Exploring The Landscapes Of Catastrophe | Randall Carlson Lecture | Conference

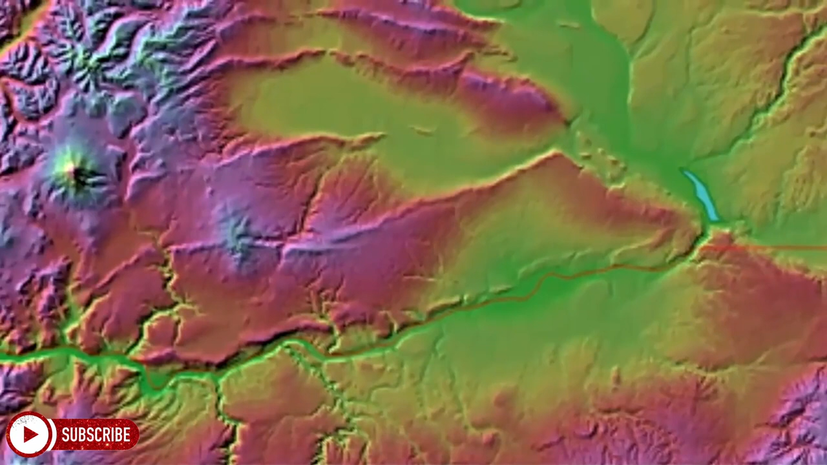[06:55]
gorge here and then up and out into the ocean you can also see there's multiple anti-clinal ridges
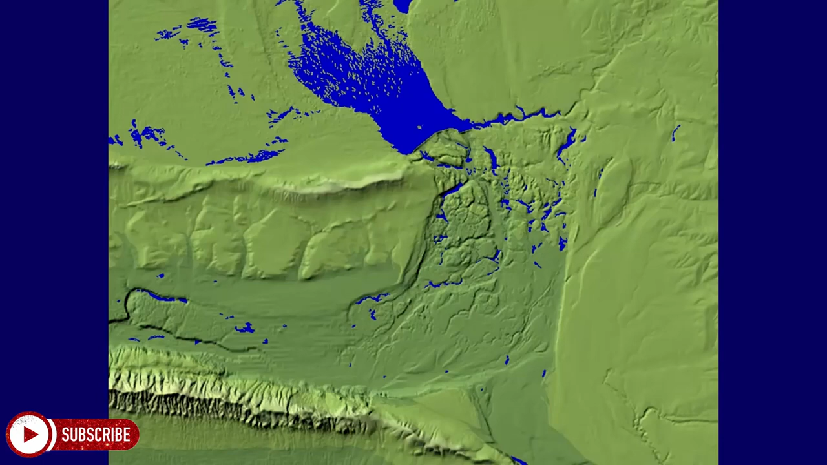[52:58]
drum heller channels this right here is nine miles wide okay so
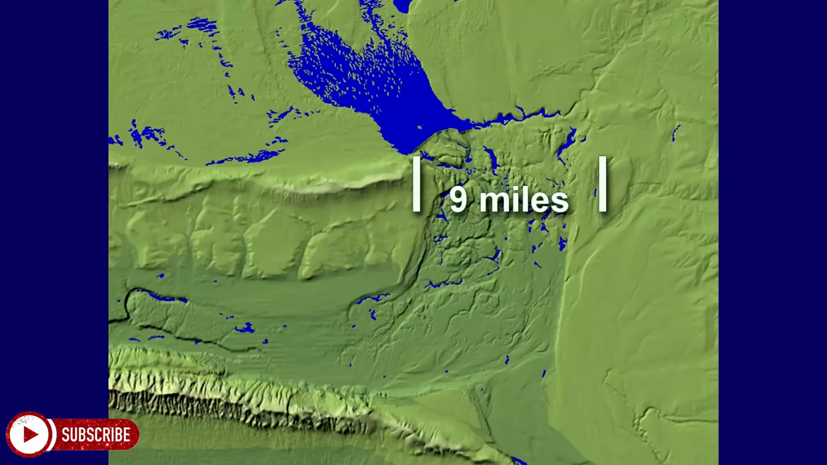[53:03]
what happens quincy basin levels out so you've got up there where the grand coulee is you've got about it's about a 20 foot fall